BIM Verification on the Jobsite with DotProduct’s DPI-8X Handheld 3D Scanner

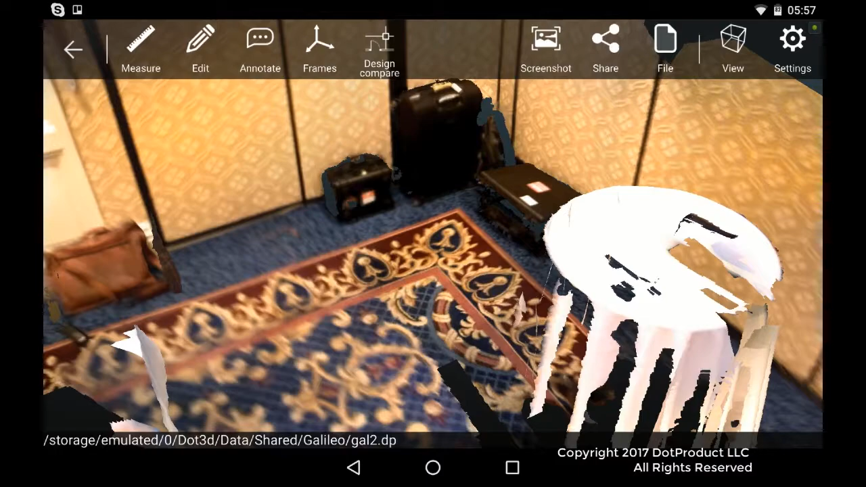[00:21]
So this is a corner, the back left-hand corner of the conference room.
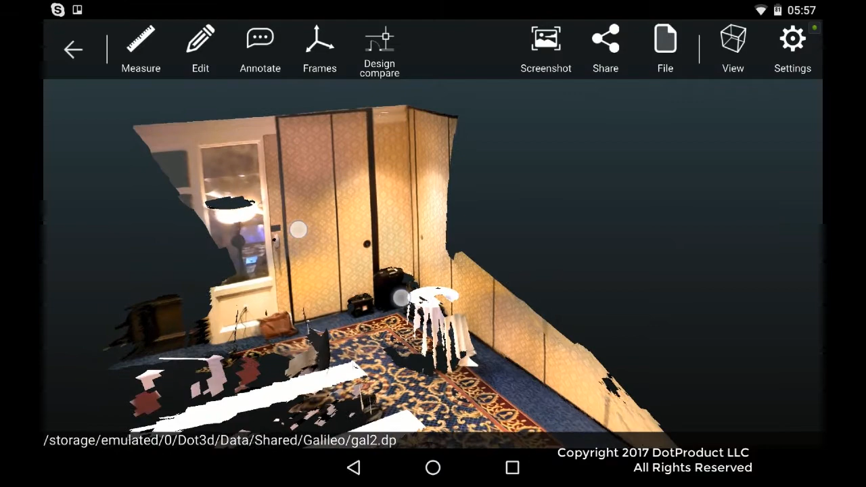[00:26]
We had an advanced team who modeled
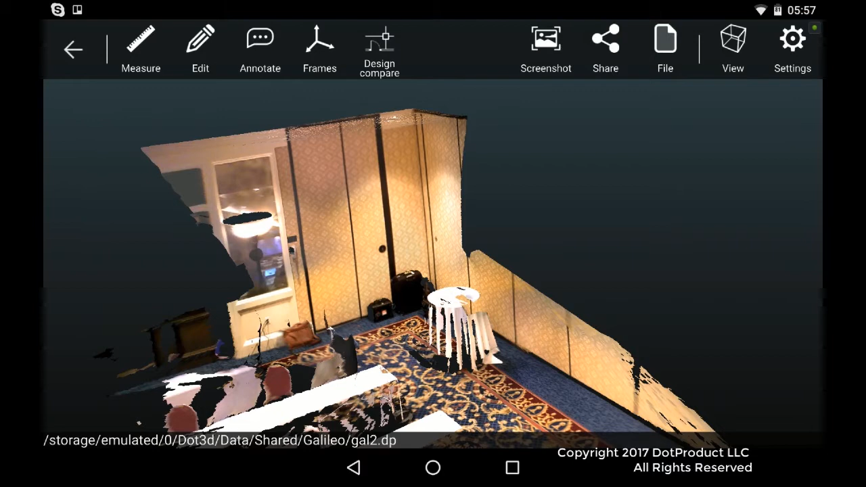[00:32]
the whole conference room in Revit and we're going to go to the Assemble Server and download that model. So we go to the Galileo room and we specify it's room 1007. Next.
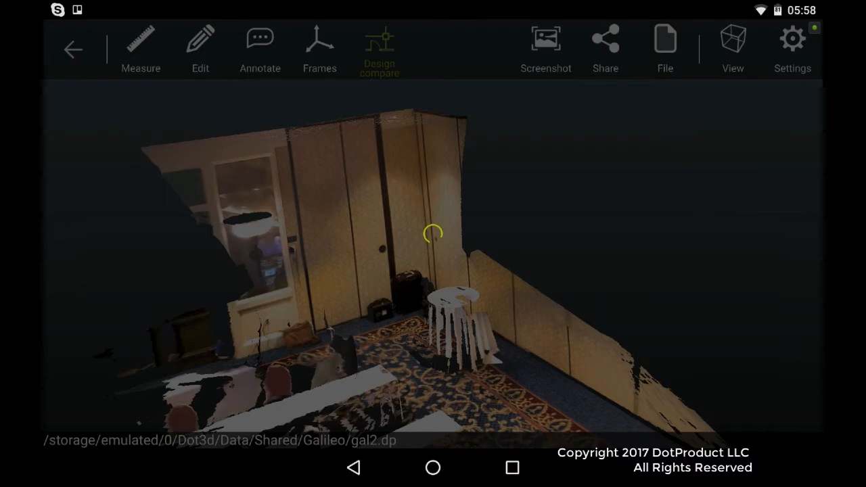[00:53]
And here we have a split screen.
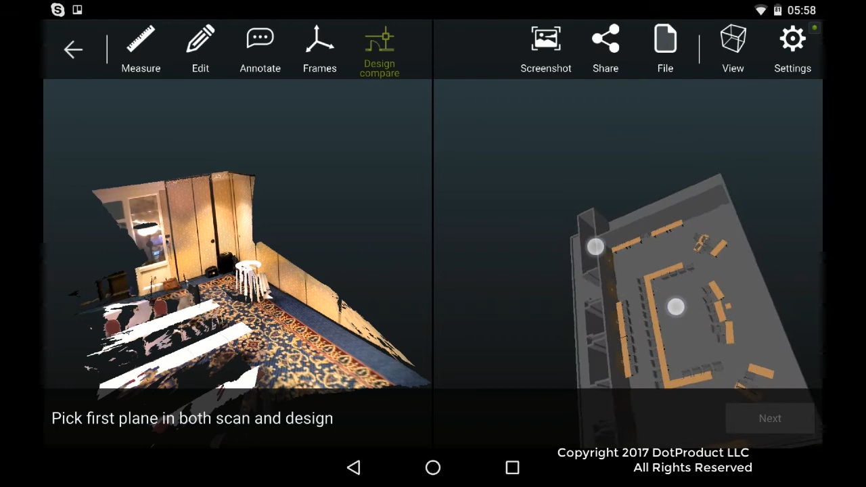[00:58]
On the right-hand side we have a light representation of the Revit model of the entire room.
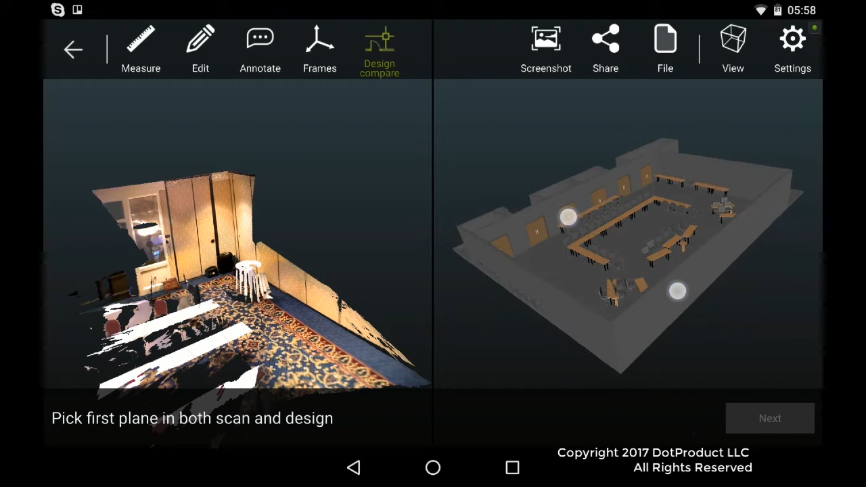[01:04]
And this rear corner here matches the scan data on the left-hand side. So on our .3D app,
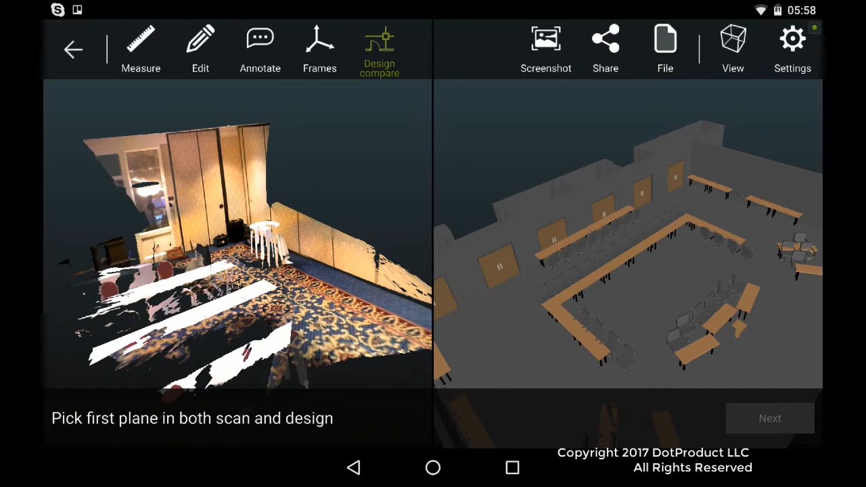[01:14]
the next thing we're going to do is register these two scans together.
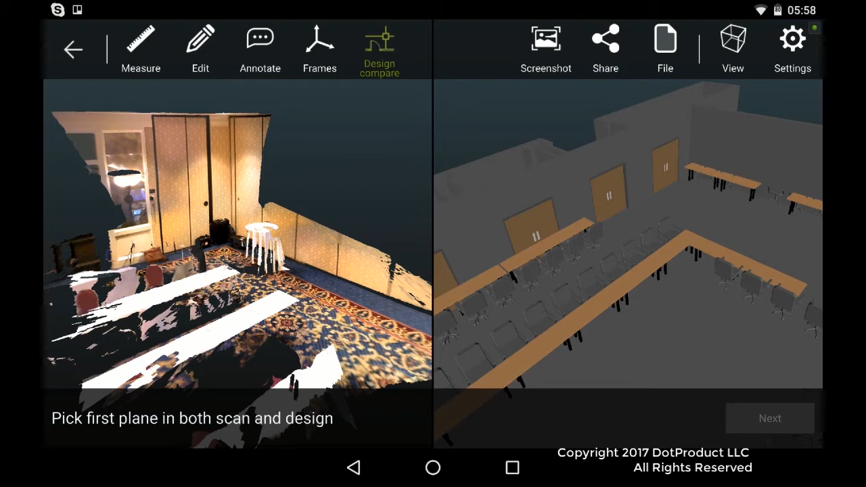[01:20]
One way we can do that is pick a plane in the scan data and the corresponding plane in the Revit model. And hit the next button and then we'll pick another corresponding plane.
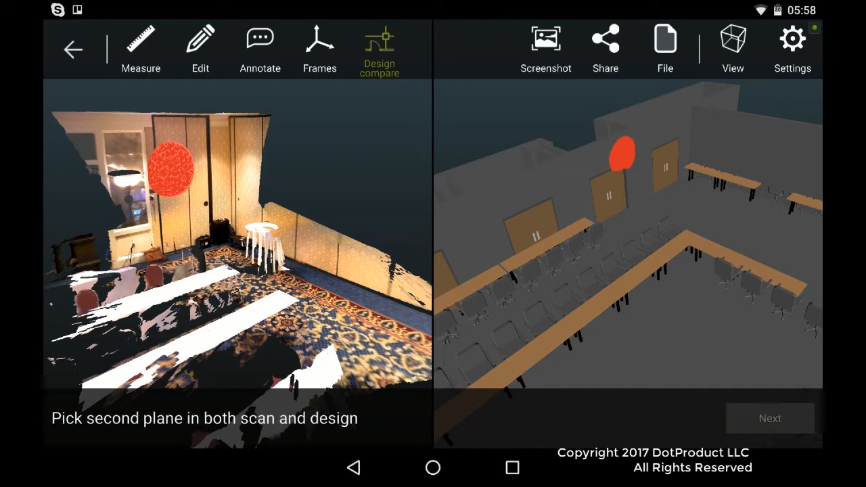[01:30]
And you can probably guess that I'm going to pick the floor as the third corresponding plane. So I'll pick a point there and another point there.
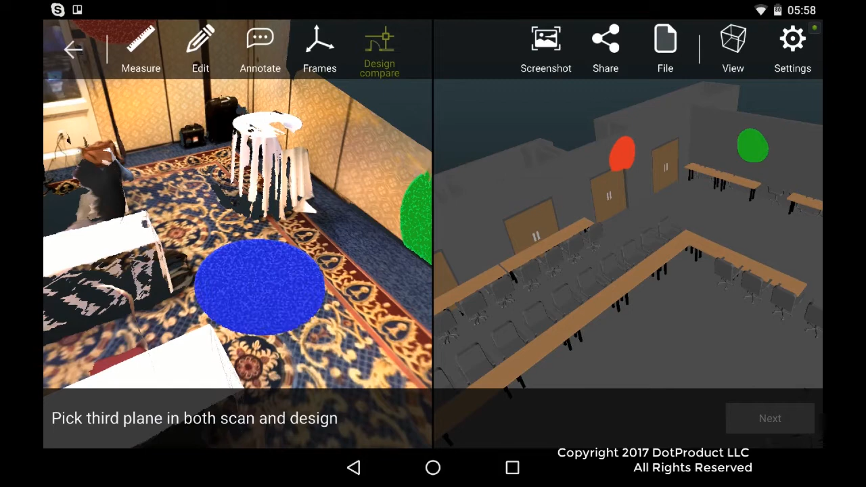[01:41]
And now we can see that the point cloud and the Revit model are aligned.
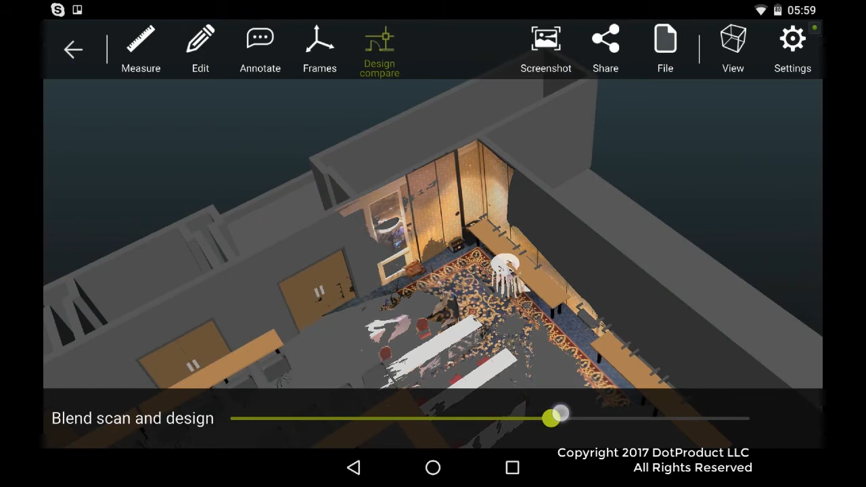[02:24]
back right hand corner is a rectangular table.
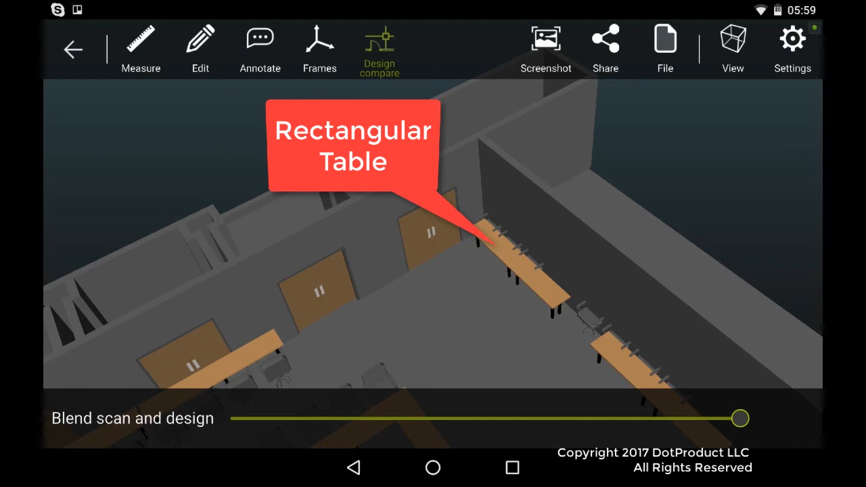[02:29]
And in reality we have a round cocktail table.
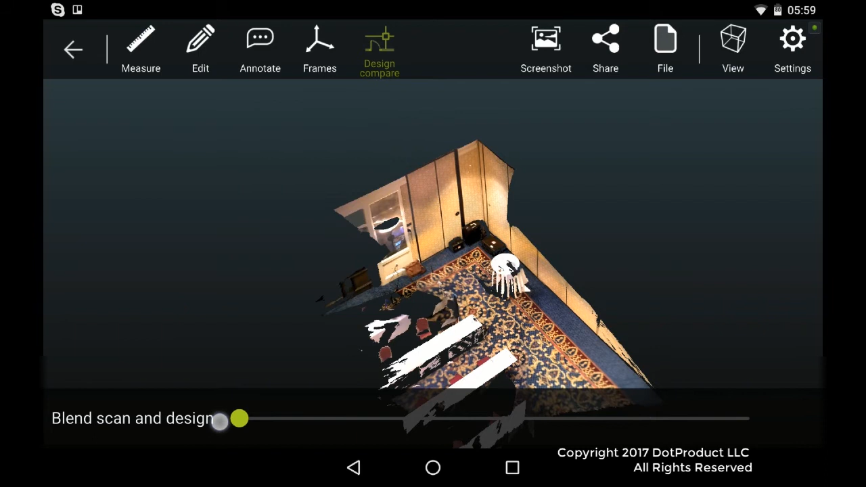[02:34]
So the other difference that is quite glaring is the point cloud shows
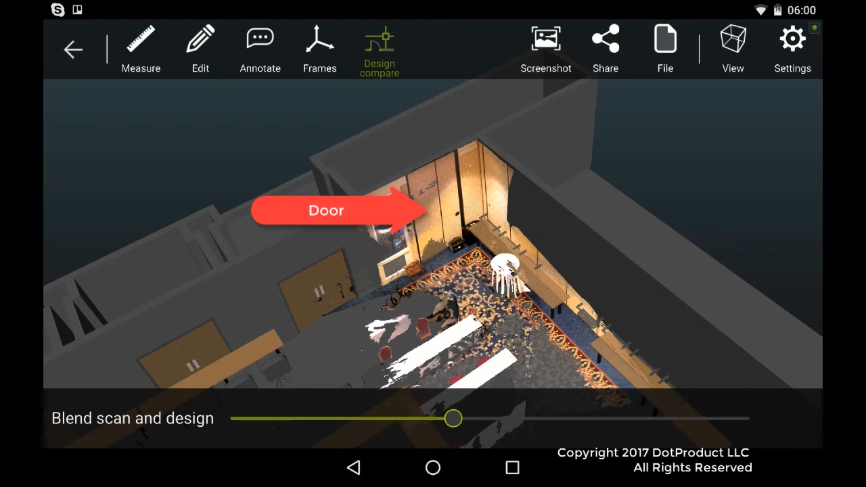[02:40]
that the door in the back left goes all the way to the ceiling.
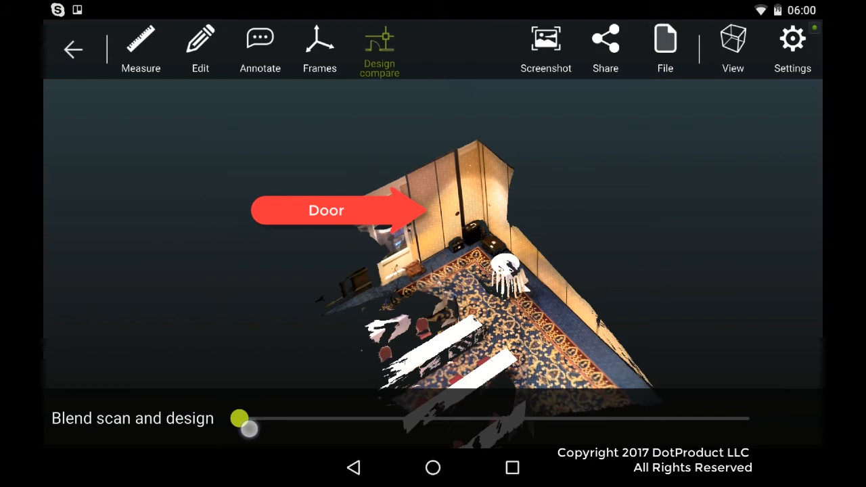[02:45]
But in the model, the door doesn't go to the ceiling.
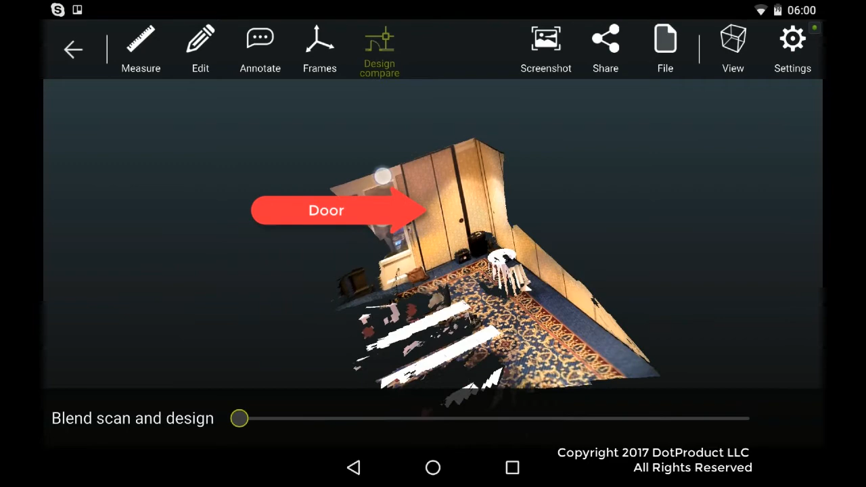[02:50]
So here's another gap between the two models.